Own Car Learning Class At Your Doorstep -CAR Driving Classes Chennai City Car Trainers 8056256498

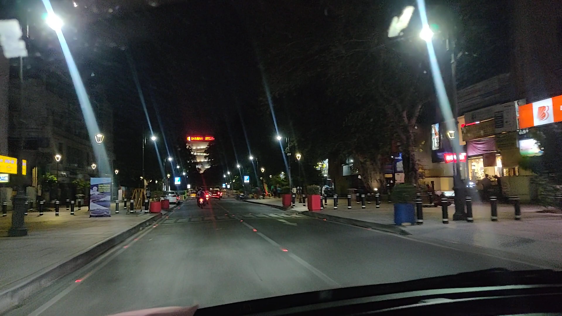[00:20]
We are returning back to Mount Road. How to drive on a night time. In this road, this is the task. So we are going to merge. So we have to turn right to the left.
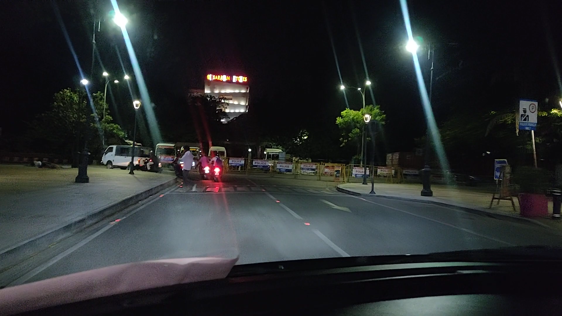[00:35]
So at night time, we will cover all the things he has to focus.
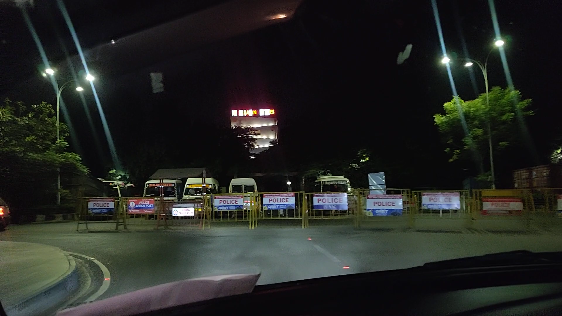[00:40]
What are all the things he has to focus? We are going to discuss this video. So in this video, we will be very useful.
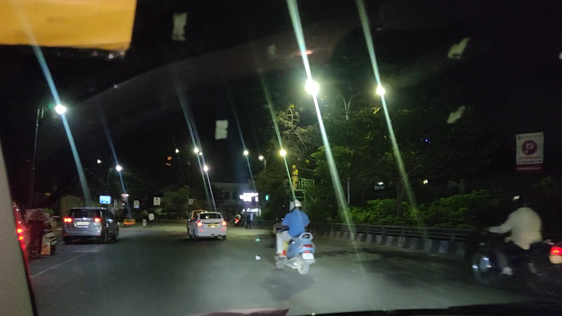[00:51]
So we have to look at night time and we are very nervous. So the lights, flash and glare are going to be a little glare. So the first question is, what are you going to ask?
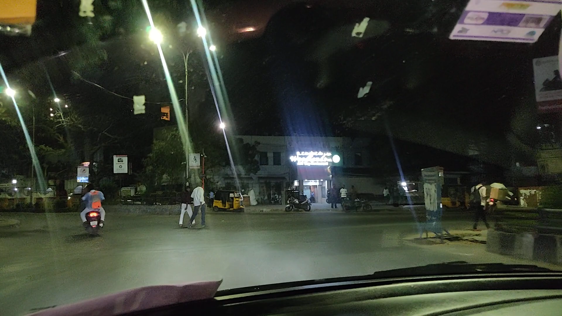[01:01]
We have to look at the opposite side of the vehicle. We have to look at high beam and see my eyes. So the eyes are blurred and blank.
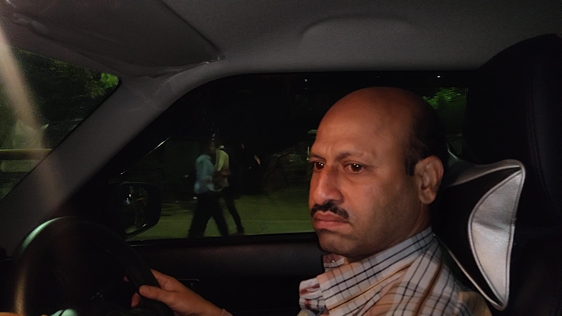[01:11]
So what are you going to ask?
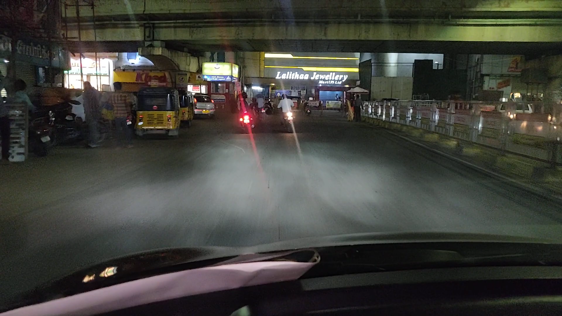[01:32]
We are moving on this train So now we are moving on here
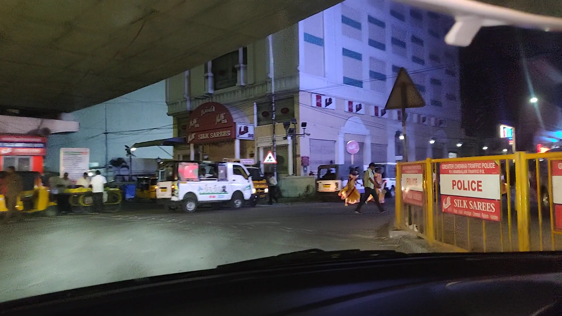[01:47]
but people's flow are in the way so in the curve sir correct left and right so in the car update
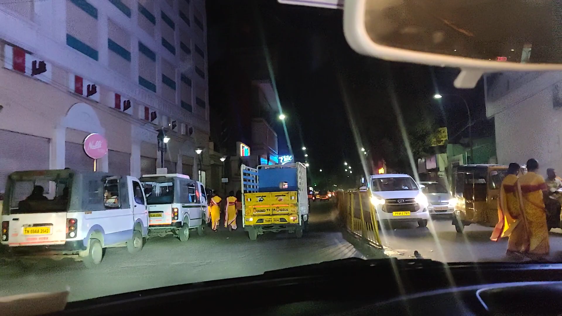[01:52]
people's flow left side frame judgment right side frame judgment predicting the amount of other vehicles
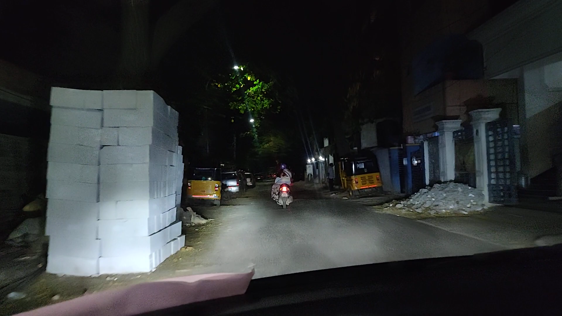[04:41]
At that point, I see two wheeler is trying to overtake,
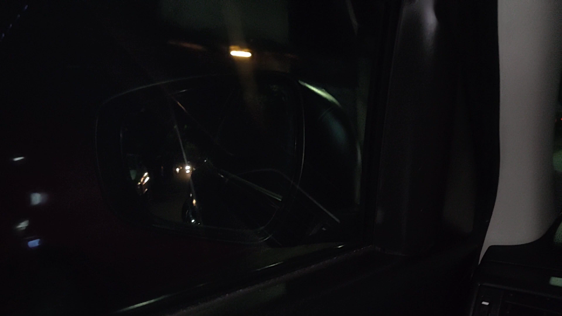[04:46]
Actually, I see a small gap, I move on a normal speed,
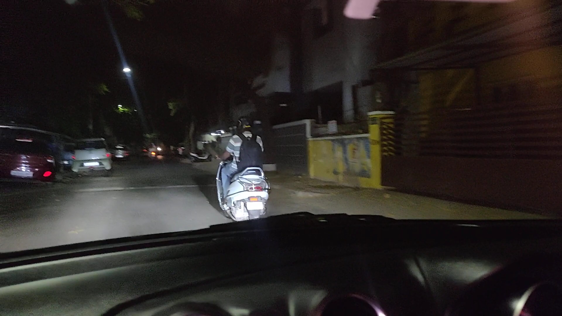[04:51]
but the two wheeler has a erratic way of drive, so one way so one way so this way we are going to get the path
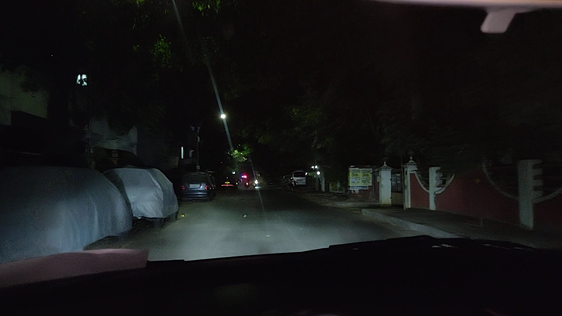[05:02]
opposite way we are going to adjust we are going to move so this way i hope you like this video and you will get a conclusion how we are training the clients and how the clients are getting trained so each and every junction night time we are going to slow and we are going to move but the lights are going to be correct we are not going to try day time is easier